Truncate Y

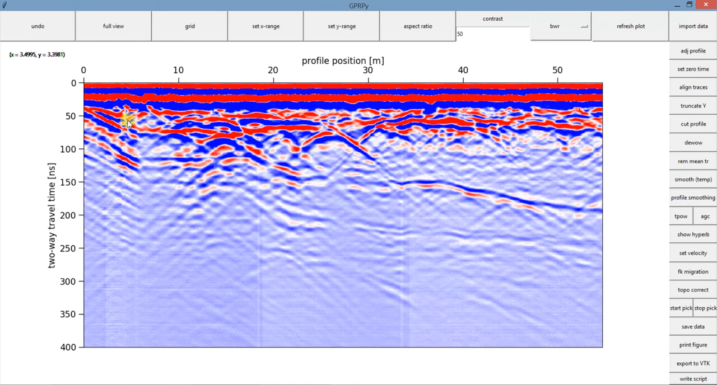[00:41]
here 400 and everything beyond 400 now it's gone you're not going to see this anymore we are not going to process this portion here you can just click in full view and that's how truncate y works